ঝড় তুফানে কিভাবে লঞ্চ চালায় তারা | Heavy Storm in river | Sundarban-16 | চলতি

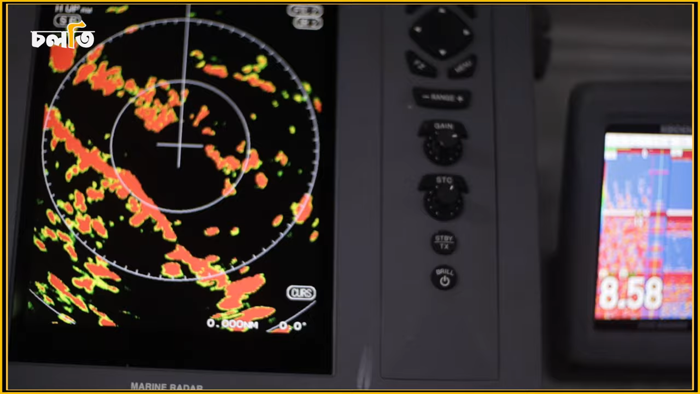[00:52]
We have GPS, eco-sounders, and we have a good equipment to launch.